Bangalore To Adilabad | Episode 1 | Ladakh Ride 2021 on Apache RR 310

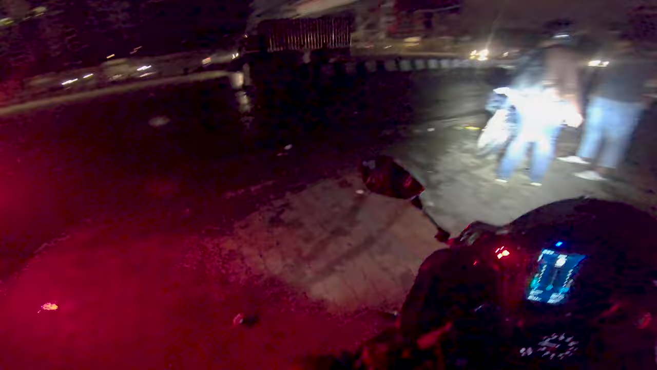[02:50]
तो अभी यहाँ से हम लोग निकल रहे हैं और
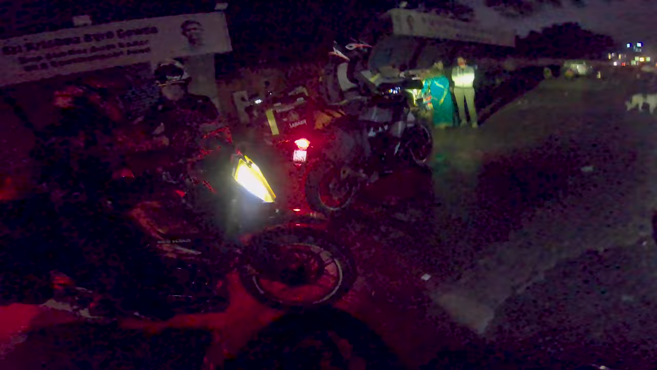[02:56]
सारे आ चुके हैं अभी। सो गाइस अभी हम लोग यहाँ से